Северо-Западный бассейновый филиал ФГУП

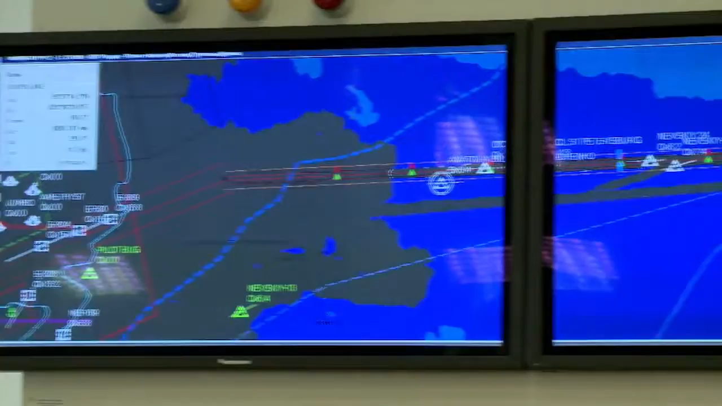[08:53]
В режиме реального времени на экран оператора выводится каждое судно со всеми характеристиками,